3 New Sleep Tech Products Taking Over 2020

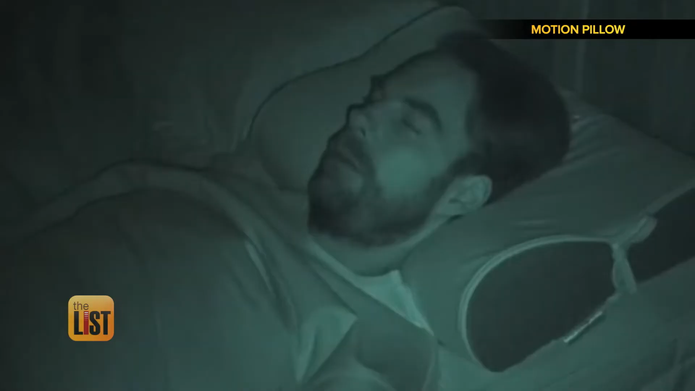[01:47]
When snoring is detected, it gently inflates the internal airbags to reposition the user's head to stop the snoring.